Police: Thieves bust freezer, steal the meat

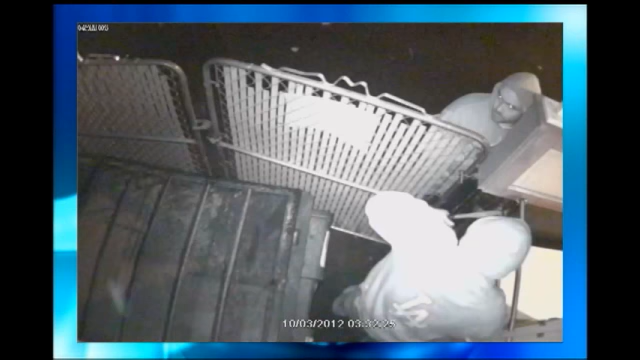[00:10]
When the locks came off, the thieves helped themselves to $200 worth of meat and other frozen goods. Medford police officers say stealing food is not something they normally see.